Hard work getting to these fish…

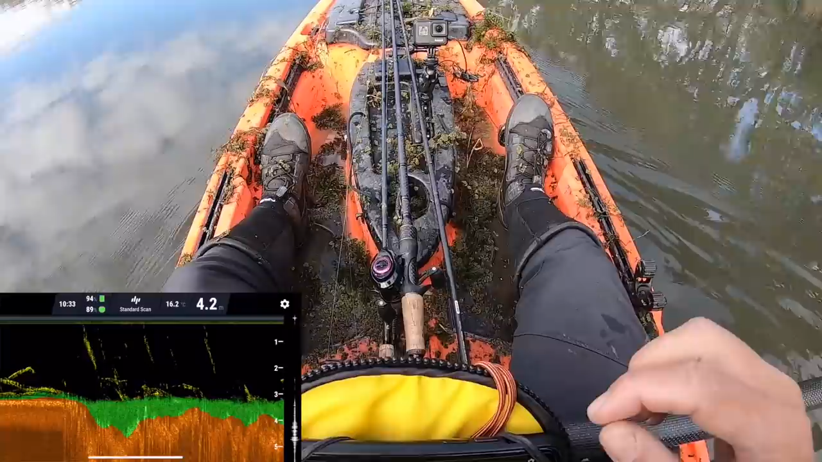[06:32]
On screen: depth 4.2 m, water 16.2°C
yeah it's definitely shallow here not seeing any bait balls or anything good information to know let's keep plugging along we're not getting back to the launch anytime soon because i literally have to wait till this water it raises up i'm not stretching through that stuff again a low tide if i can avoid it so we're fishing all day or at least till that water gets high
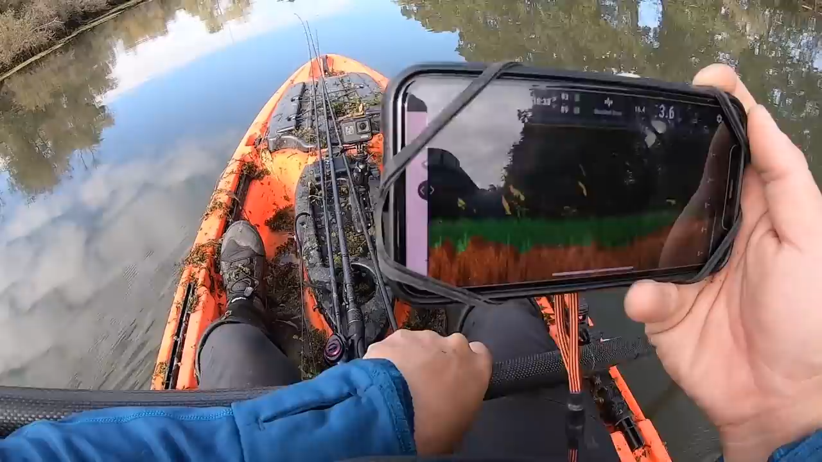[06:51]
that's something else we got to try